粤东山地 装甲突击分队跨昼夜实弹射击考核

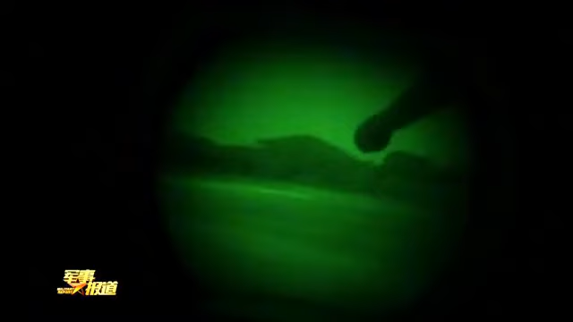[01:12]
驾驶员只能借助微光夜视仪向射击阵地开进。